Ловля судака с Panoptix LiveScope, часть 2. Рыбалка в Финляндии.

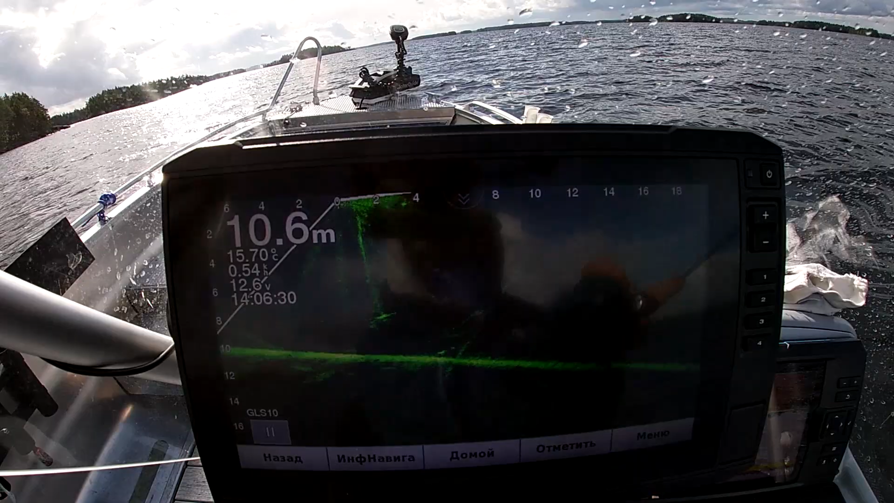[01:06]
On screen: depth 10.6 m
Сразу взял. Щука, что ли? Ну что так сразу кинулась-то, а? Нормальная щука.
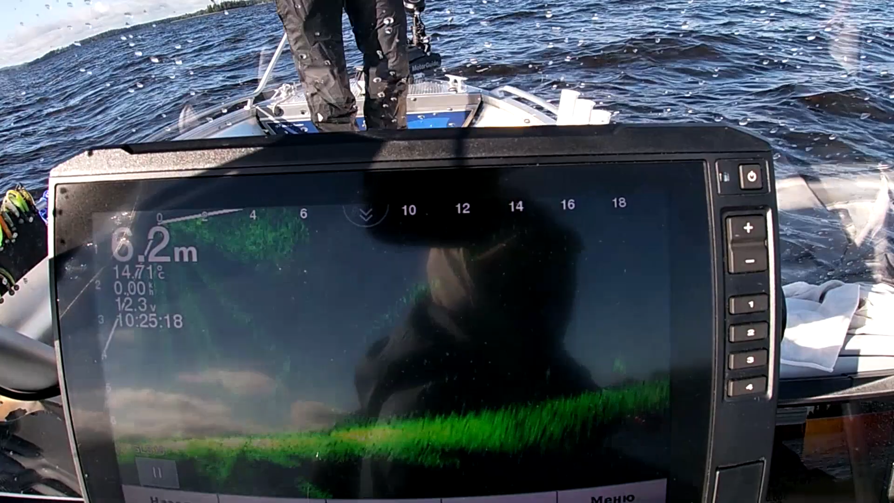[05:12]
On screen: depth 6.2 m
Далеко. 20 метров. Швырни там, вон стоит что-то какое-то пятно.
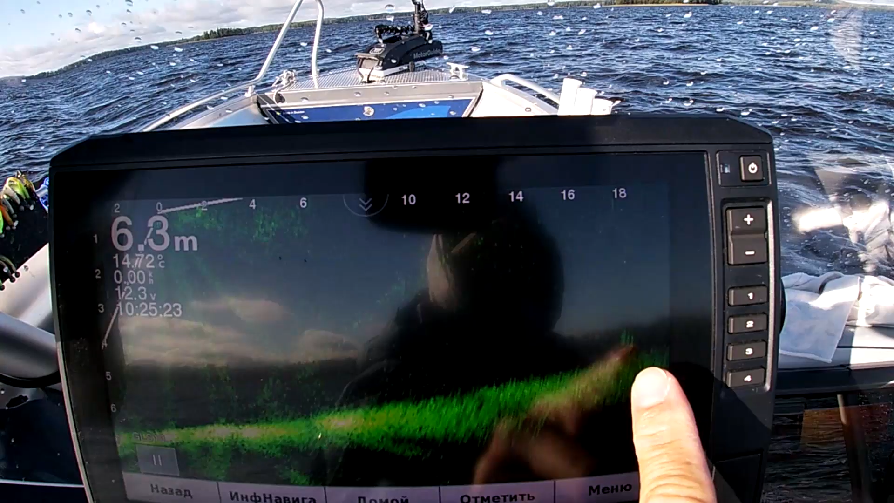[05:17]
On screen: depth 6.3 m, water 14.72°C
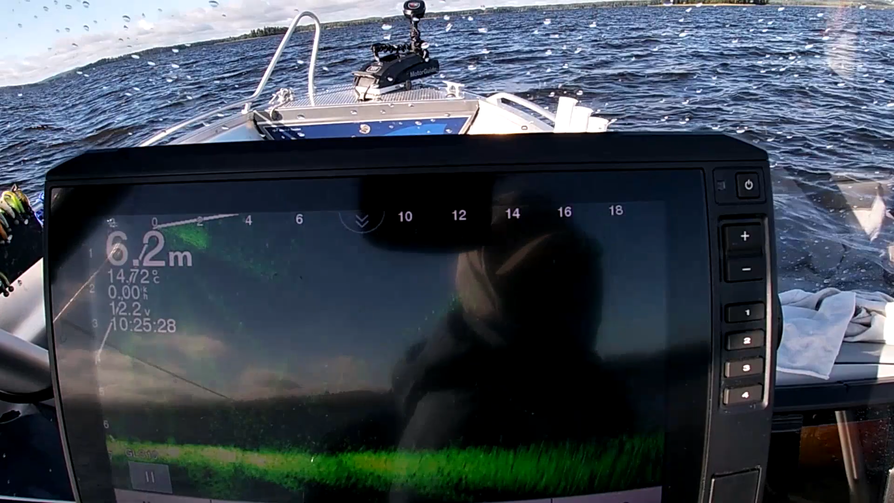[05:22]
On screen: depth 6.2 m
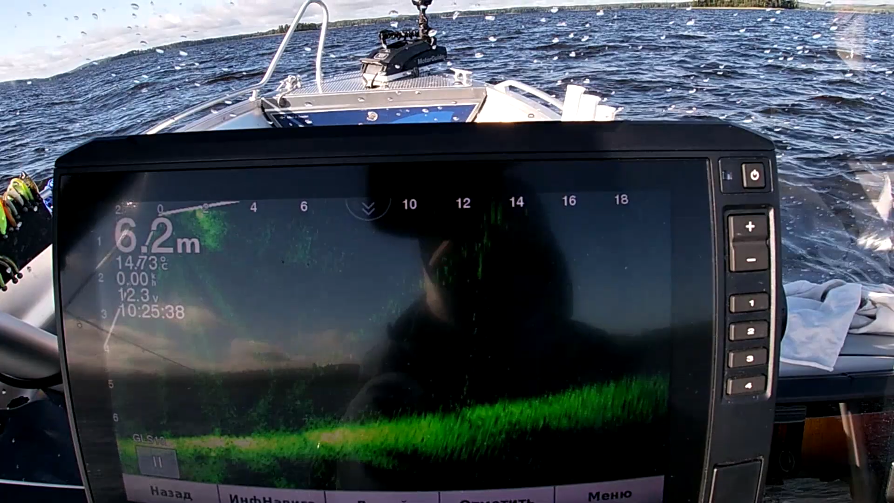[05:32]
On screen: depth 6.2 m
Прям у дна стоит. Или это две рыбы, или это одна большая. Давай я сачок приготовлю.
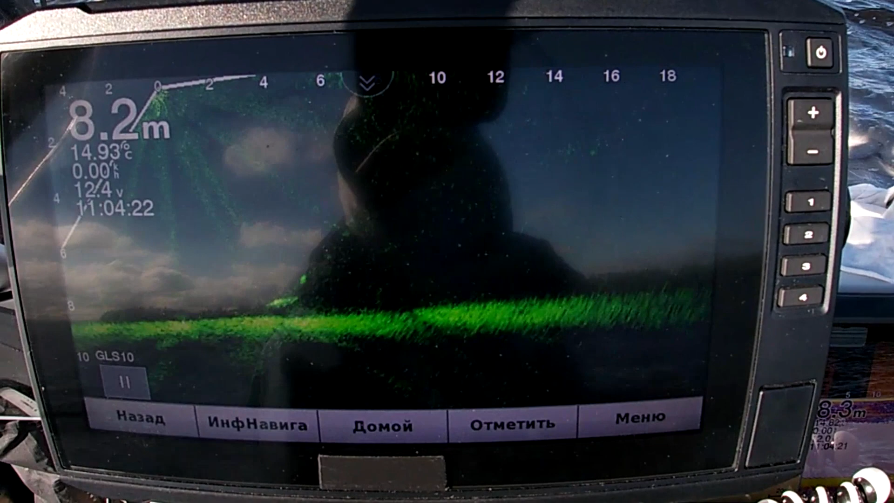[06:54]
On screen: depth 8.2 m, water 14.93°C
Я сейчас к ней прям приманку подвел. О, развернулась. Щука свечкой встала.
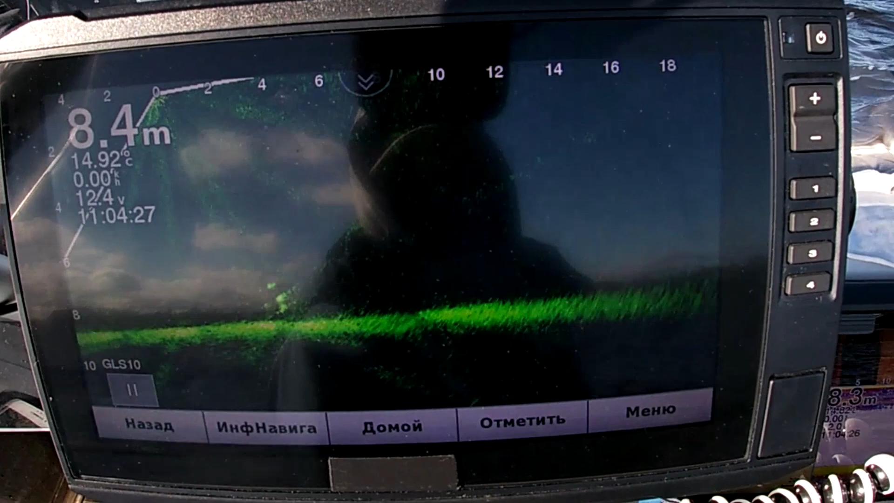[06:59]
On screen: depth 8.4 m, water 14.92°C
Вон она. По зубам прям шарпнула.